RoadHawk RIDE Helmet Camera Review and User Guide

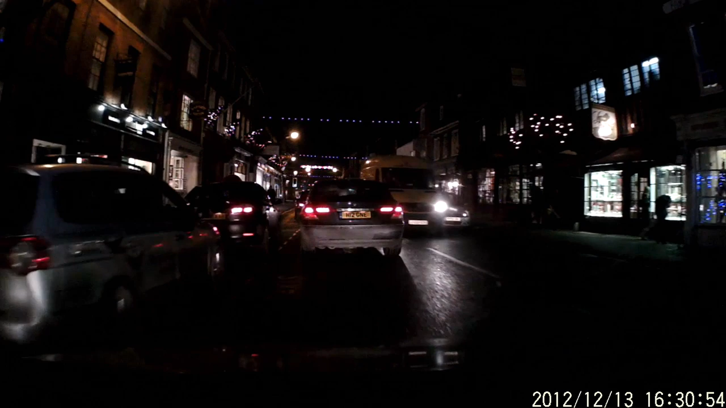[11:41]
the camera performs well in these conditions. If this was on the side of your helmet, you'd be able to see enough to supply any evidence if an incident did occur. But in general, I don't recommend using this as I have in your car.